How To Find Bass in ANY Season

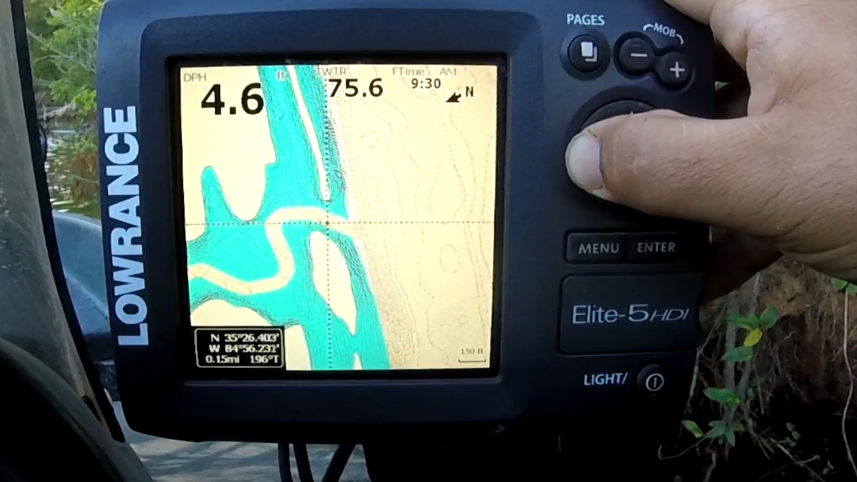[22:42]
Come back in here off the main river channel right here. This shows me the creek channel. It, it s curves just like I was talking about. This land right here, that shows me the point.
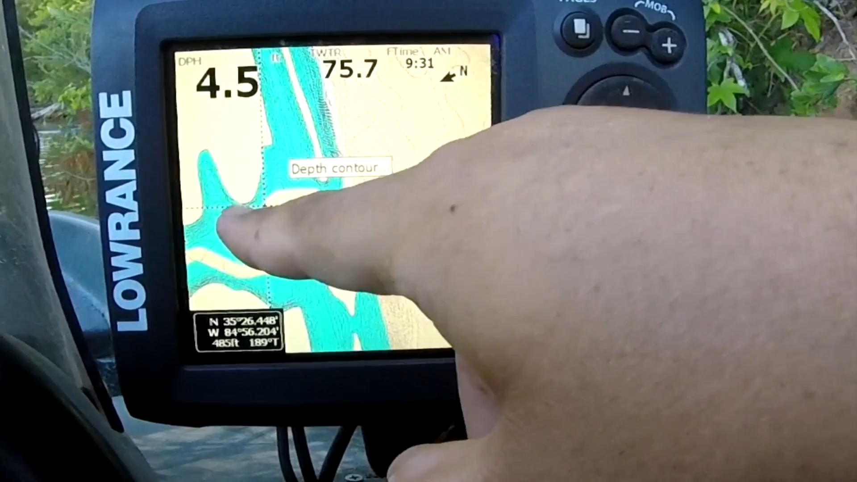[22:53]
That shows me how shallow it gets. How it goes right here to this little hole. I know what there's going to be my deepest spot off of that point.
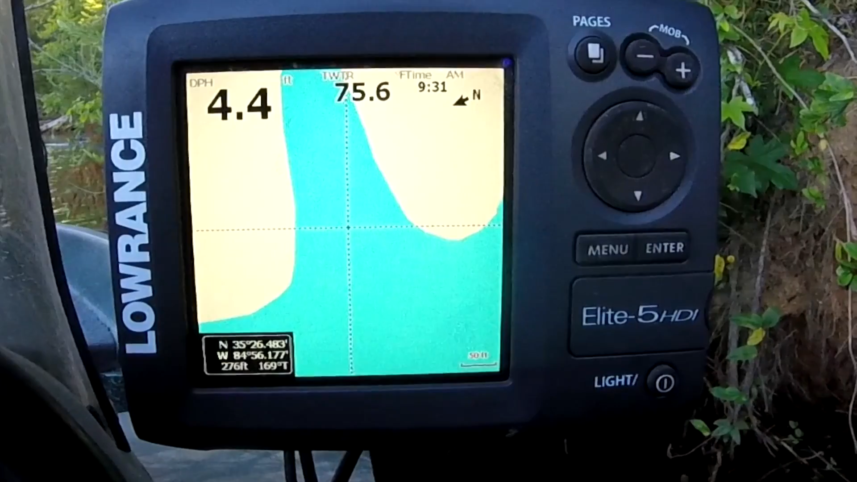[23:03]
See how that land comes around. This is the point. Here's a point.
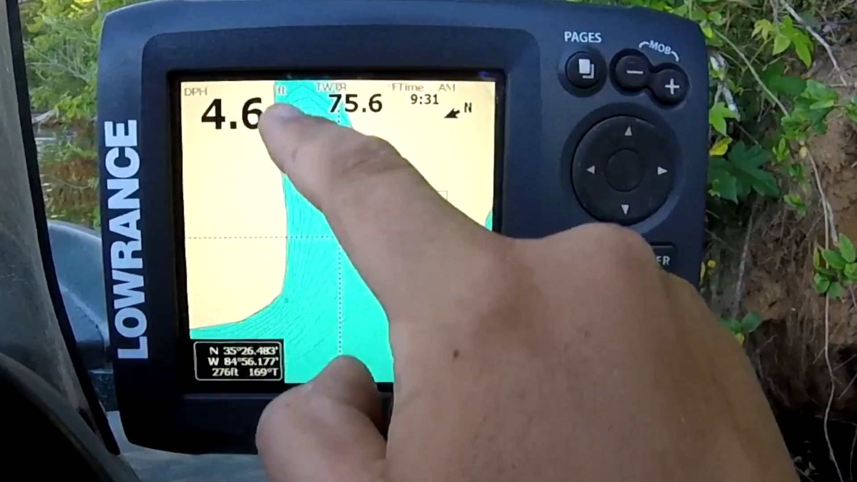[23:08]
This is a little slew that goes back in here. As a matter of fact, it's, it's right there.
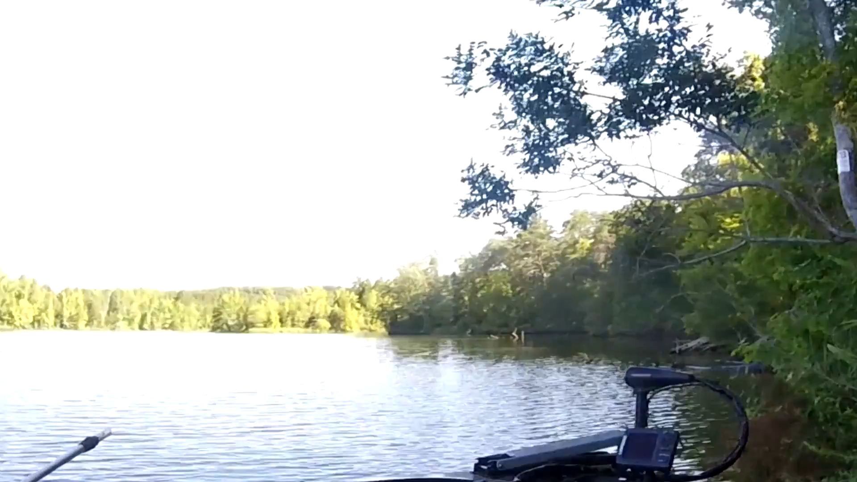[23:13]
This is, this is this, this is that circle area in there.
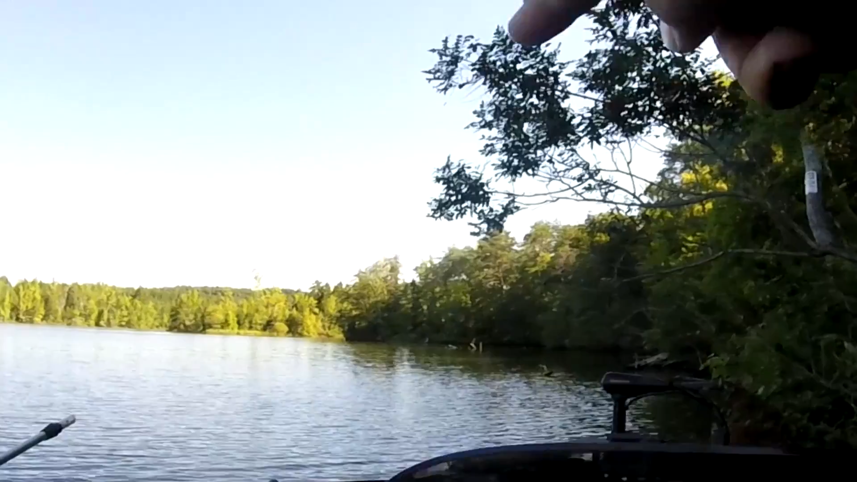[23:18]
And that's that little area that goes back into that.
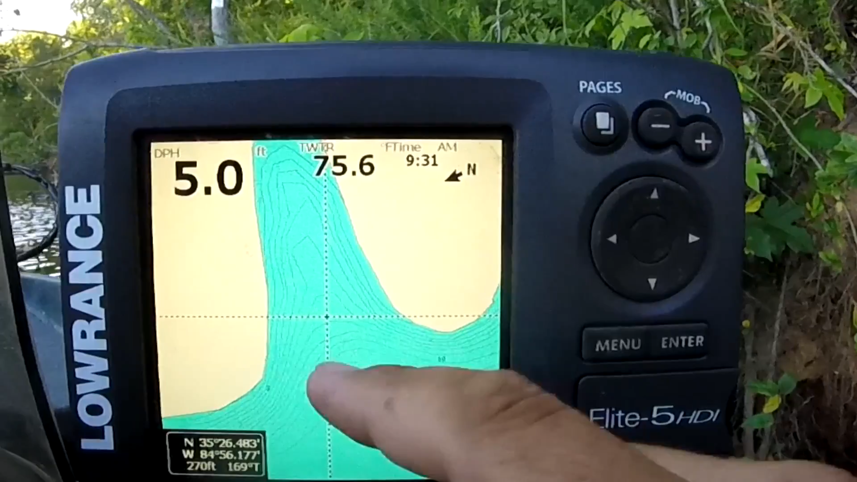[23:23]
On screen: depth 5.0 ft
We can tell right here what depth that is. And if there's any kind of gradual change.